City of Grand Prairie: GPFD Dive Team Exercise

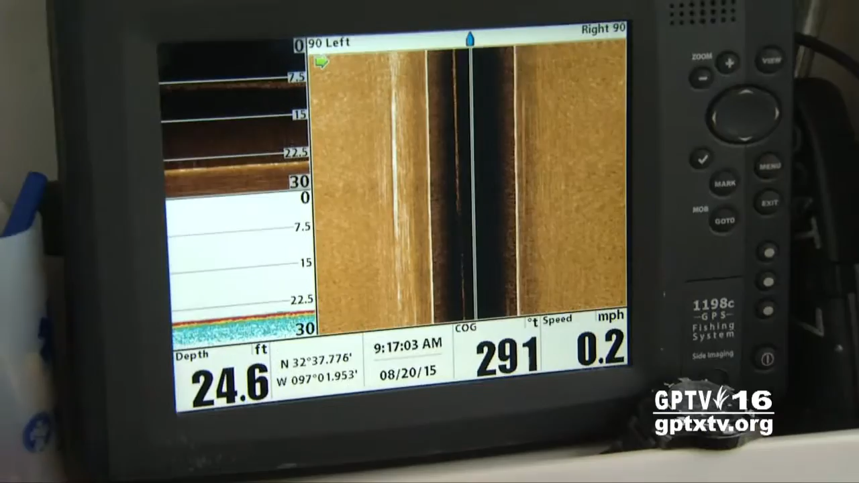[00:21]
On screen: depth 24.6 ft, speed 0.2 mph
A buoy marks the spot where sonar sees something that looks like the dummy. The hardest thing is finding what we're looking for.